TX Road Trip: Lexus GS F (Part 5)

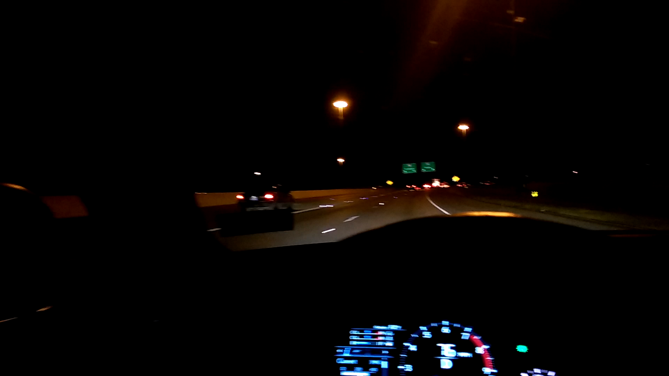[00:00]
all right there it is 35 east north or 35 northeast whatever you want to call it and there's a ton of traffic up there so there's a ton of traffic behind us it's been an interesting chill drive so far and look at all those trucks out there i don't know if you can see all of them but it's just a line of trucks we're moving along you can see there's a good speed
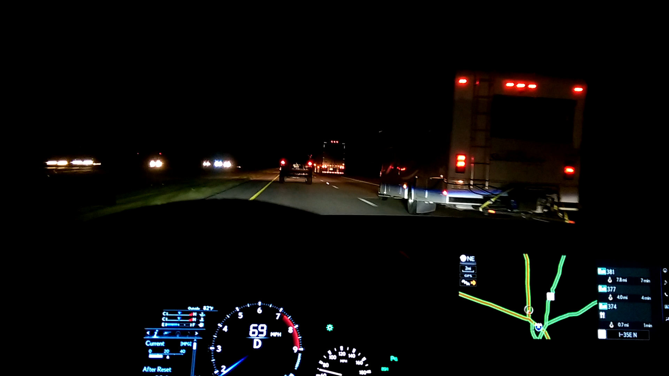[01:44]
it would be difficult because i'm sure these people won't want you to be in front of them so it's like nope just keep going anyway uh let's see there is an exit coming up in like half a mile as you can tell right there so we'll do that no need to sit in this crap carl's corner all right put it in sport plus
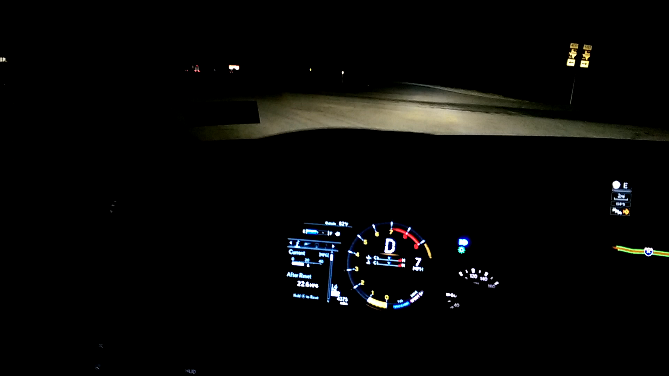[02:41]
seems pretty straight across this road here clear on the left clear on the right no one's looking
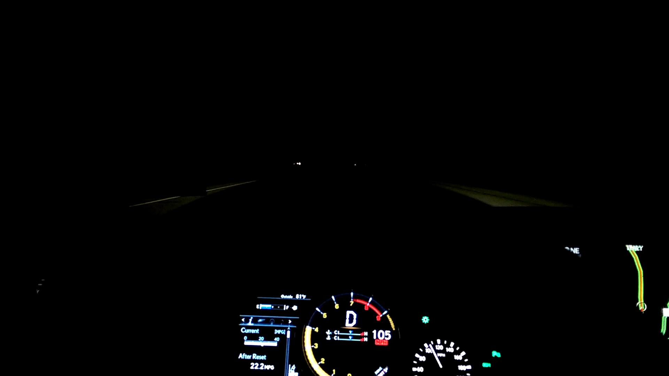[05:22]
and there we go like we are the only car for like a half mile ahead of us which is how i like to do road trips here normally i would like have crews set below the speed limit or right at or just above and then rather than sitting beside vehicles as we pass in the next lane just punch it and go around them and then take your foot off and let the car resume the speed that's all you have to do and look everyone's falling
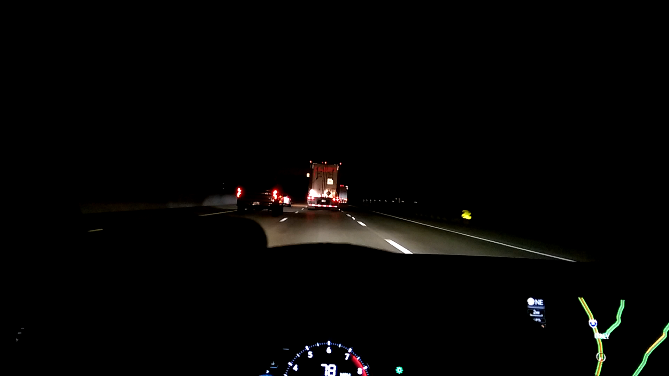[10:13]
oh he is why didn't you just go in the first place this is just stupid and then he moves over and we're doing this all at 76 miles an hour it's too conservative like i'm spending way too much time next to this big truck so we'll drop it down at a sport plus
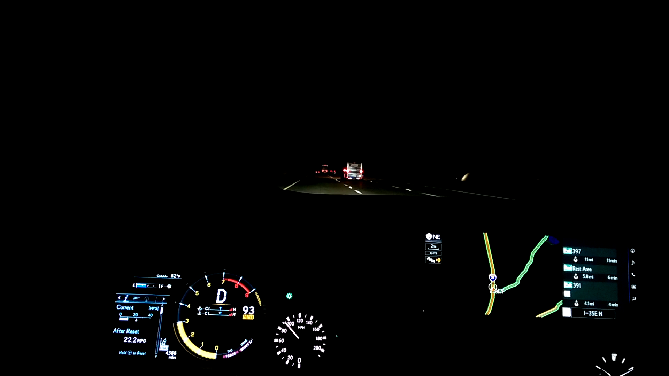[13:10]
yes i'm a hypocrite i'm still in the left lane but we are shifting we're shifting pretty fast i do want to move over at some point just to be safe it's kind of open behind us kind of open in front of us there's really nothing out here there's like exit 404 which is like where their gas station is and then there's a dupont something like a dupont factory or whatever and then we're 41 miles from dallas